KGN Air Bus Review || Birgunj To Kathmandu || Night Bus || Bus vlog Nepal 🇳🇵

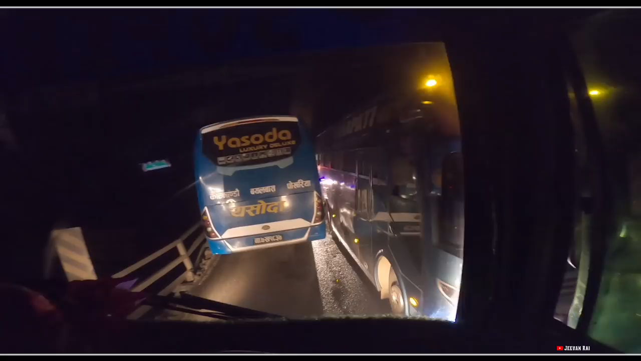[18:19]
So, Sangro pool sa to kya kar raha hu bhai taro sa ni yo yo pani next pool hai yo
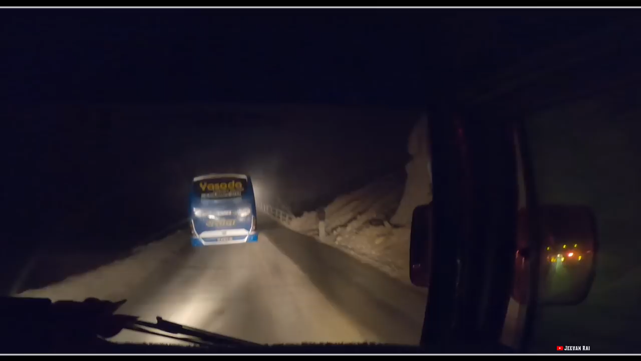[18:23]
pani banaudai cha tei bhara yaha pani yesto jam lagcha amma ma
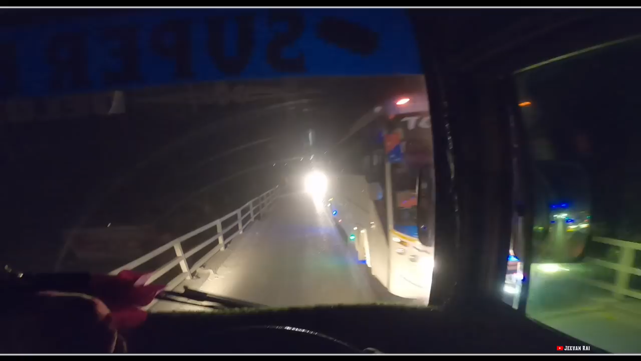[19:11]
I have it. Nepal ko highway hai inta ke garnu garo cha okay la hami ta yaha bata niskyau hai sayad aba hami yaha bata agadi jam pardainau tyati thiyo yo Muglin chhego dui ta pool ma and welcome to Muglin finally hami Muglin aba progress garyau hai ta
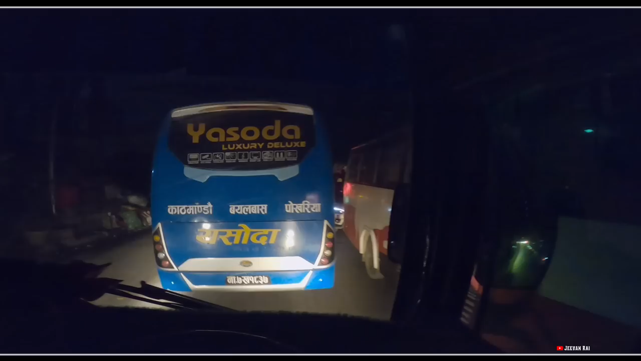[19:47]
First, guys, finally, I'm Muglin. I saw you. Gadi ko line hernus hai. Tei pulle garda hari. Yahan sama jam raicha. Hamise yaha batama gaira hara. Hamro khana khane hotel. Yes, here is Bhagirath Hotel. Yahan ani agadi jam jam lagiraheko chha. Yo pani Birgunj ko lagi hai.
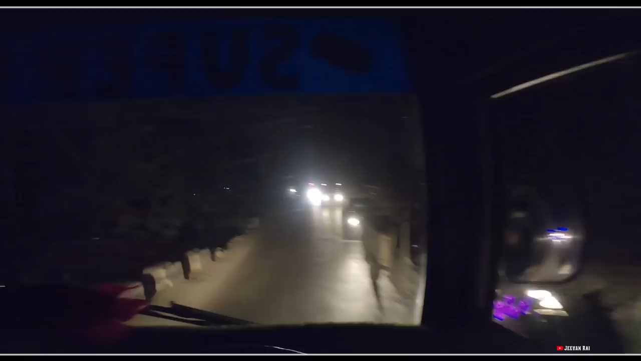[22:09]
केही छैन, अब यता बाटो खाली नै हुन्छ होला, तर आरामले गइन्छ है. ओहो एउटा ट्रक त यहाँ गएछ त खाल्टोतिर, 10 सके त प्लेटफर्म गाडी रहेछ.
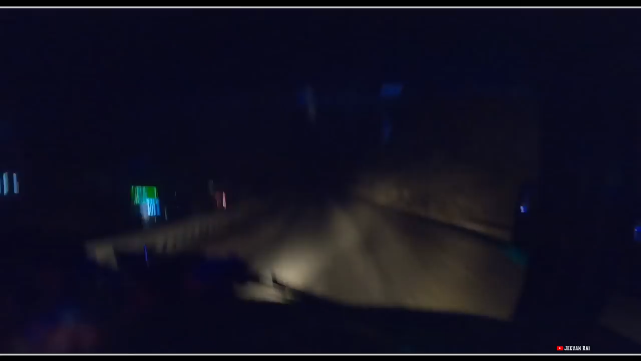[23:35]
टक्क यहाँबाट चाइनाको नाका छुने मेन हाइवे बन्दैछ है. अब
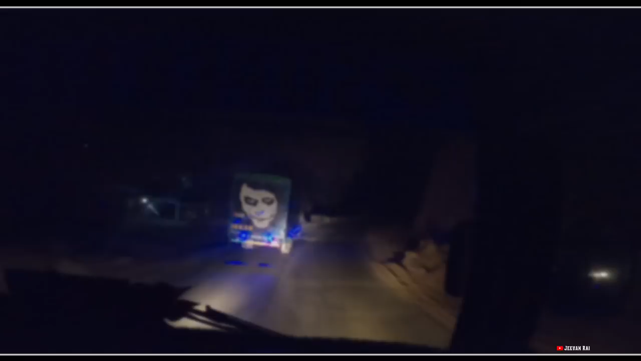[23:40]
वेलकम टु तार्के. सो अहिले हामी छौँ तार्केमा आइसकेका छौँ है. एन्ड 3:56 भइसकेको अवस्था.
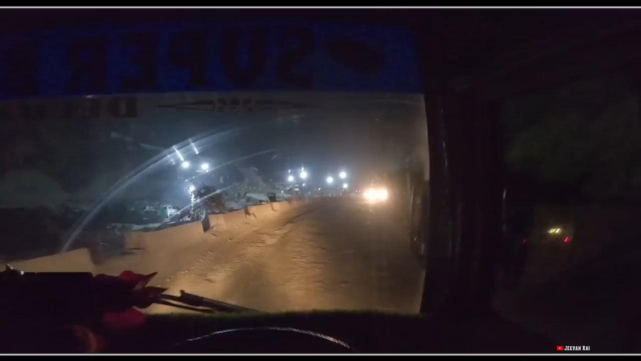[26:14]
यहाँ चाहिँ झिनिमिली बनाएको छ, होस् अहिले तयारी हुने हो सुरुङ मार्ग। जीवन राईले अब सुरुङ मार्गको बाटोमा गाडी चलाउन पाउने हो कि नपाउने हो, नपाइला जस्तो छ।
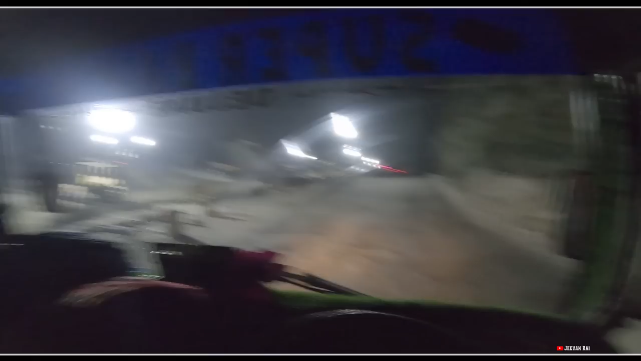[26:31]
अब अर्को नेक्स्टचोटि आउँदाखेरि चलाउँला है, केही छैन या ठ्याक्क। अब दुई चार वर्ष बाहिर बसेर आइसकेपछि त सुरुङ मार्ग पनि क्लियर फिनिसिङ घर बसेको हुन्छ होला नि त है।
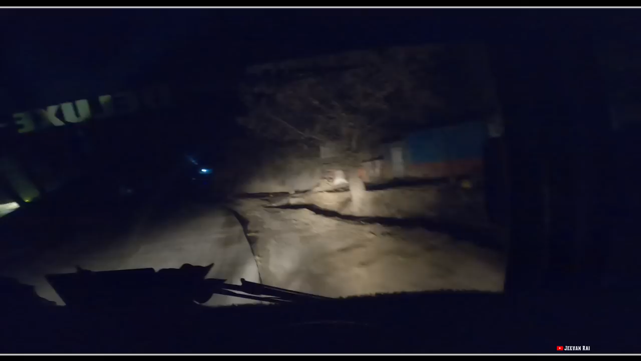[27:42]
Y'all don't really know, y'all don't really know. वेलकम वेलकम, नाडुङ्गाको डाँडामा आइपुग्न लाग्यो है। हामी चेक पोइन्टको एकदम नजिक छौँ, सायद यो चेकिङकै लाइन होला है। सो यस ल, यो चेकिङकै लाइन हो। कति बज्यो?
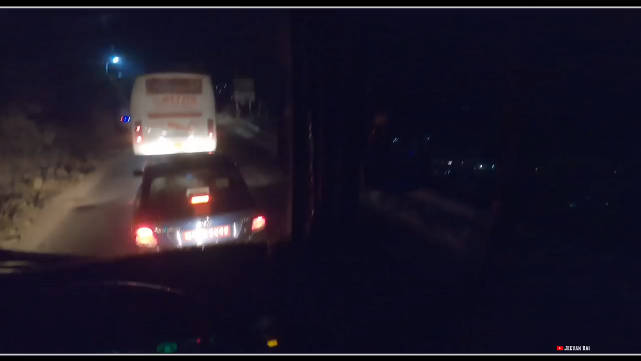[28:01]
4:38 भएछ ल मर्निङको। एन्ड आज 4 जनवरी 3 जनवरीमा हाम्रो यात्रा सुरु भएको थियो,
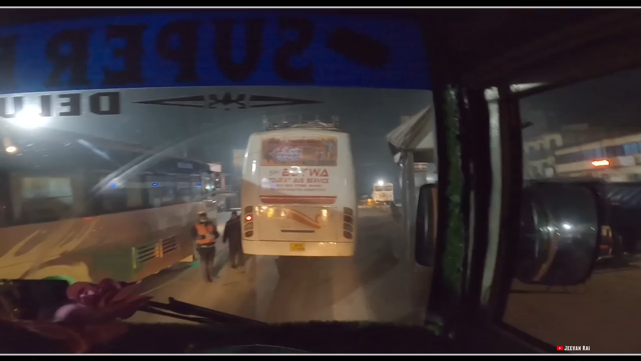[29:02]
ल टक्क हाम्रो देश नेपालको हेर्नुहोस् यहाँ प्रहरी पिटी यस्तो अवस्थामा छ यार, यस्तो ड्युटी गराउनु भएको छ हाम्रो सर होइन, अलिकति व्यवस्थित हुनुपर्छ नि।
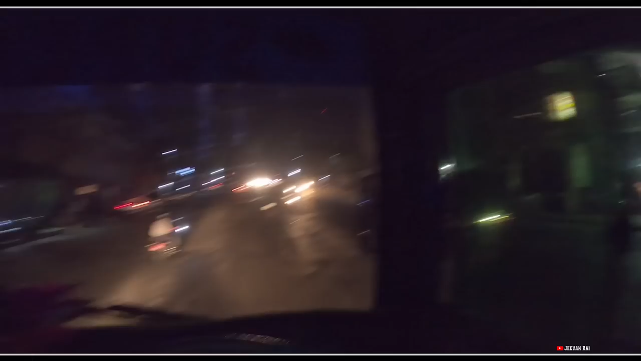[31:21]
कति बज्यो कलङ्की चोक आइपुग्दा 5:20 है. अब यहाँ रुकी तन्का देर माल झारेके बा उतारेकै बा, अब आइ त आइ, न आइ त फेरि बस पारेर चलेको पऱ्यो, कहाँ गर्व. सो गाइज गुड मर्निङ फ्रम बालाजु है. र हजुरहरू पनि टक्क जो जो लाइभमा हुनुहुन्छ वेलकम छ मेरो भ्लगमा.
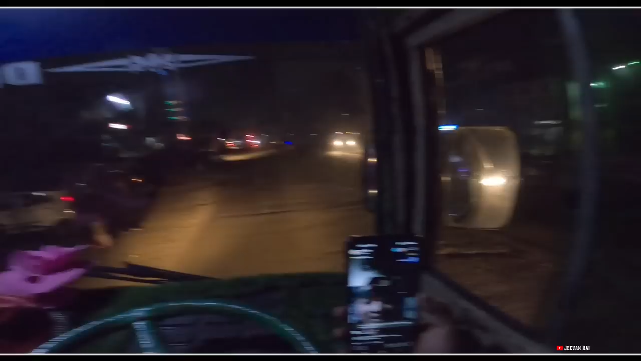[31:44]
यस भ्लग पनि हुँदैछ प्लस लाइभ पनि हुँदैछ है, अनि प्लस ड्राइभिङ पनि. अहिले हामी छौँ बालाजु टक्कला र माछा पहरी पुगिन्छ, त्यसपछि नयाँ बस पार्कभित्र इन्ट्री गरिन्छ है त.
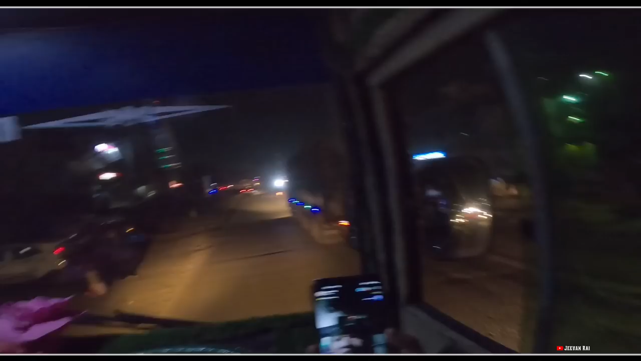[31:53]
यहाँ पेसेन्जर झर्दै हुनुहुन्छ, सो त्यही भएर एकछिन रोकेका छौँ. जाडो जाडो ठन्डा ठन्डा कुल कुल मौसम छ. ल हजुरहरूलाई मेरो लाइभमा वेलकम छ, साथसाथै मेरो भ्लगमा पनि वेलकम छ है.